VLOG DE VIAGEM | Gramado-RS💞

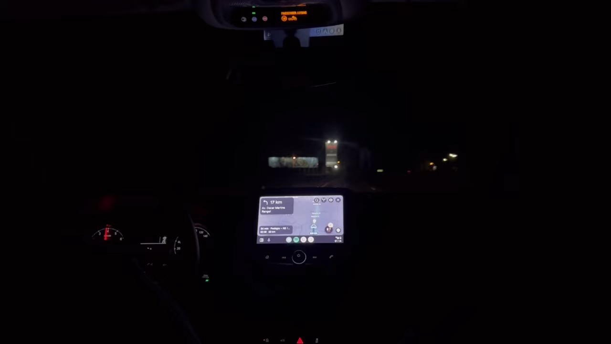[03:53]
e depois ainda pegamos mais 2 horas de carro para chegar até Gramado, ou seja,
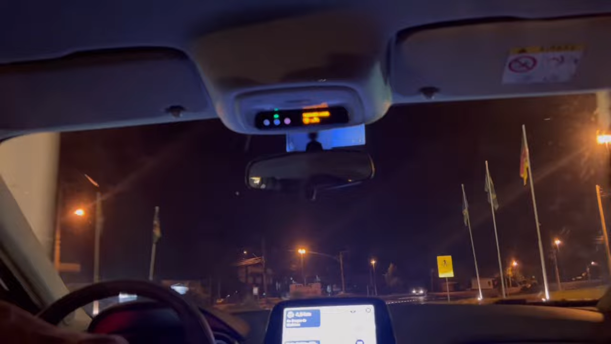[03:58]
nós chegamos mais ou menos 2 horas da manhã no nosso destino final, e ainda fomos recebidos com enfeites e luzes de Natal pela cidade,